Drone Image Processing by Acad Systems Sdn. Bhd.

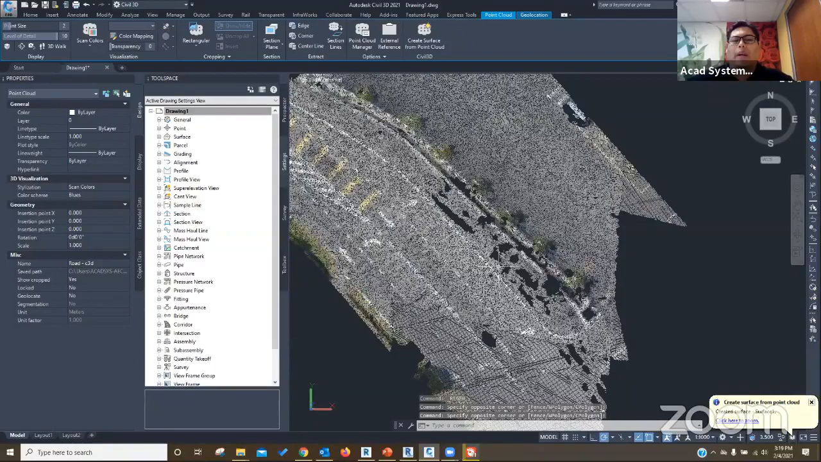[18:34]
And. And this is. This is what makes things different. Uh. From points and photo images.
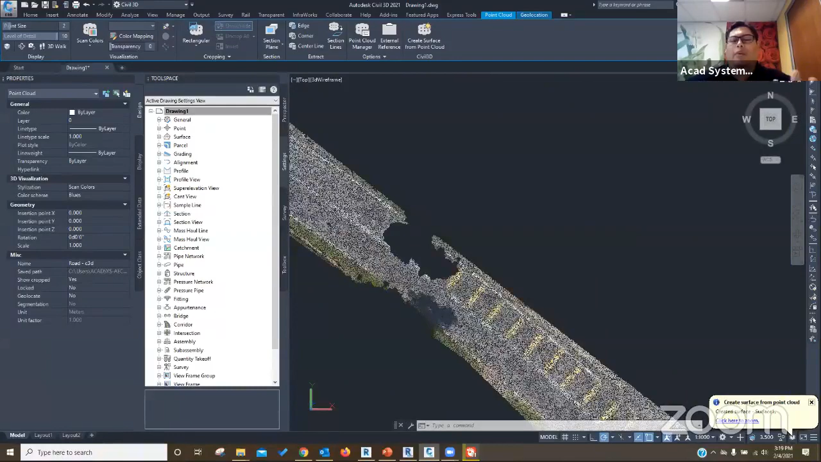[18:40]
Okay. And now you. It's easier. A lot easier for you to process.
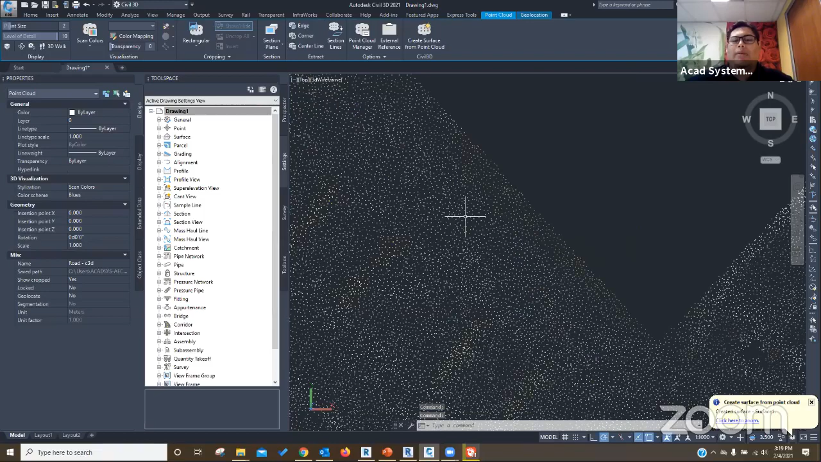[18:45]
Generate the surface. Because. You already have the points. And the surface will. Only generate. Uh. Whatever points that you have here. And. See that you want to generate. The points. Based on this. Sorry. You want to generate. The surface. Based on the cloud points here. You can just go to. Uh. Surface menu. Uh. Go to create. Surface. And then. Find the create surface from. Point cloud. Okay. And then. Uh.
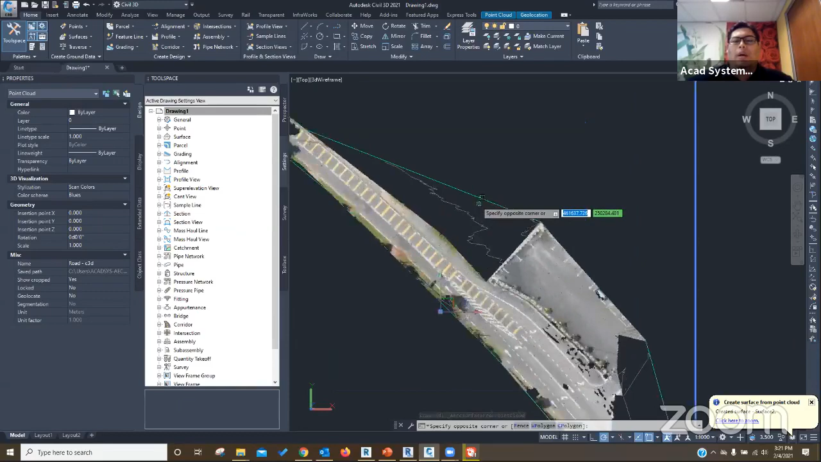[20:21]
The clock points. You can. Keep it there. Or if you want to view. The surface. You can click. The object viewer.
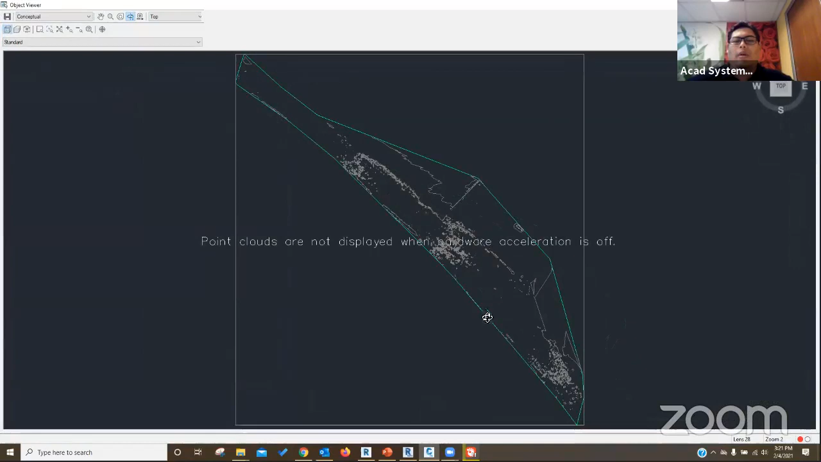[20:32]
Okay. And this is. The surface. That you generate. And. This process requires. Good processing.
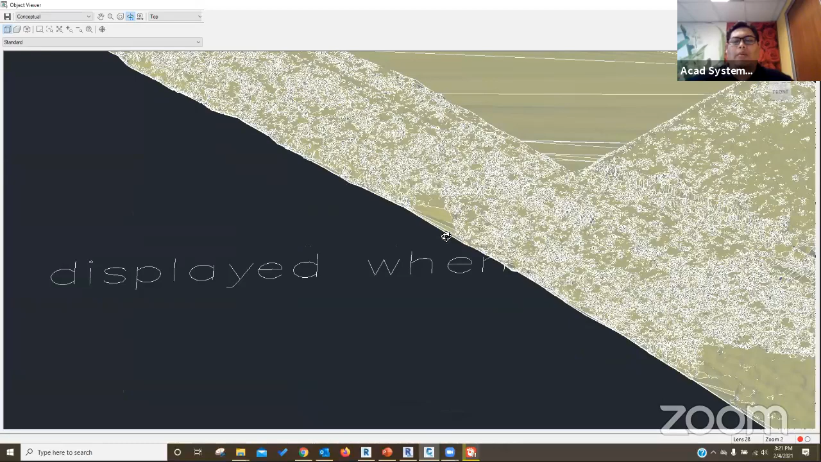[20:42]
Must require good processing. Computer. With high processor. And also good graphics.